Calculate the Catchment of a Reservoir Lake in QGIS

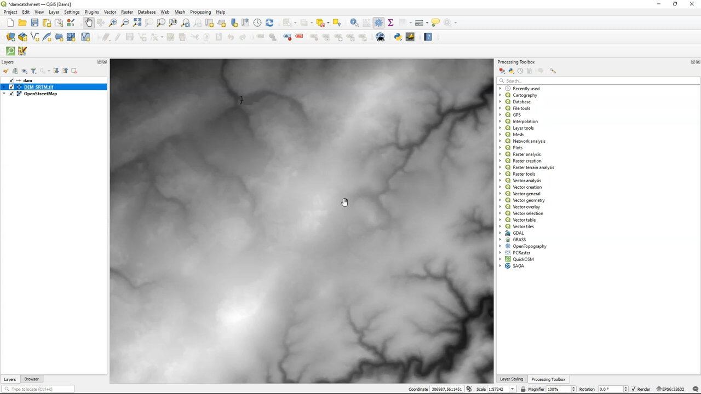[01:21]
which means the geographic coordinate system. I need to convert this to the projection of our project. In order to make it square I'm going to zoom in a little bit and then I use export save as.
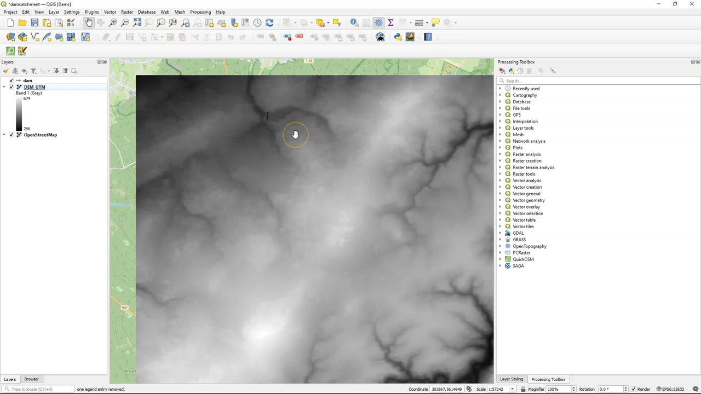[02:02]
For the rest of the analysis we're going to use the PC Raster Tools plugin. For that purpose it's important to convert our DEM to the PC Raster format.
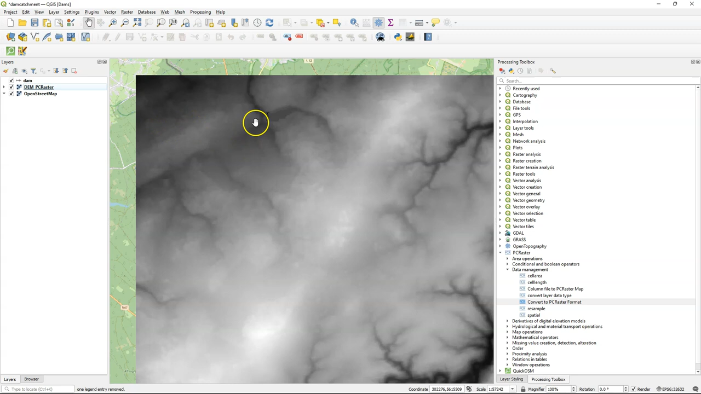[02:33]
But our DEM is still a line and I need to convert it to Raster for a further analysis.
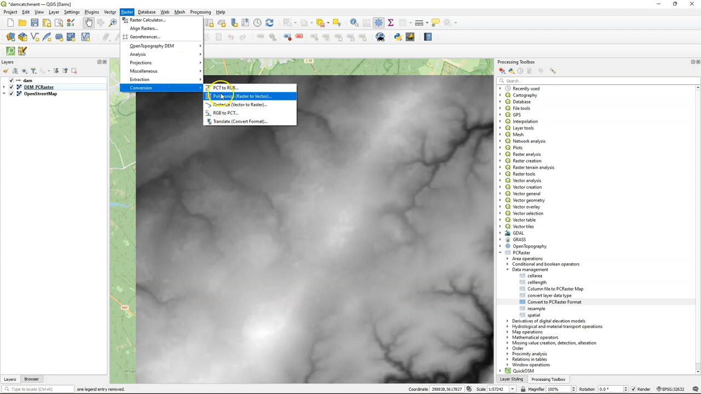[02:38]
I use the Rasterize tool from the Raster menu and I choose one for a fixed value to burn because I'm creating a boolean raster.
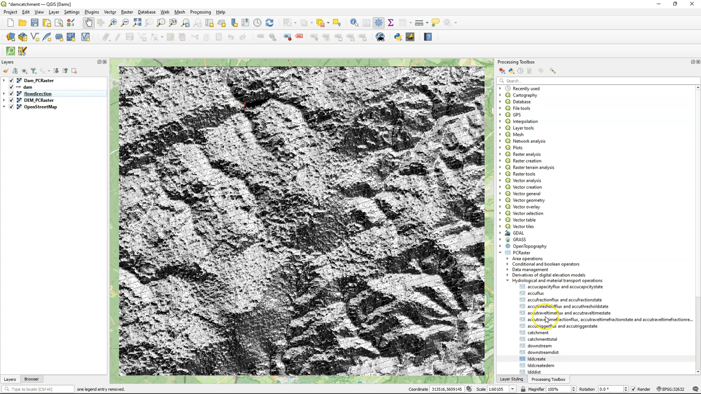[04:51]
And I need a material layer. If I set it to material for each pixel of one unit,
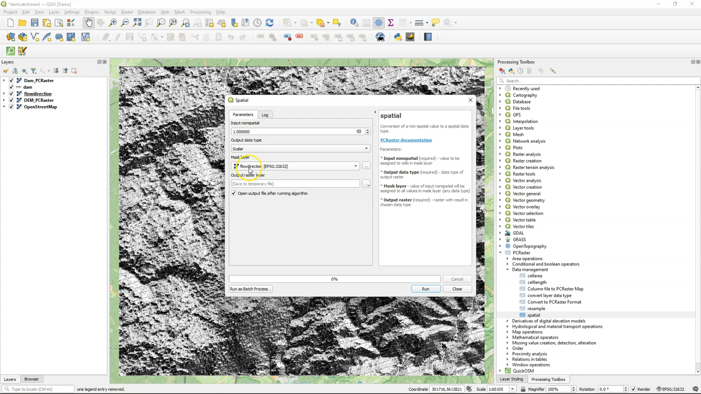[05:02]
output data type scalar, then it will accumulate the amount of cells which is sufficient for our application.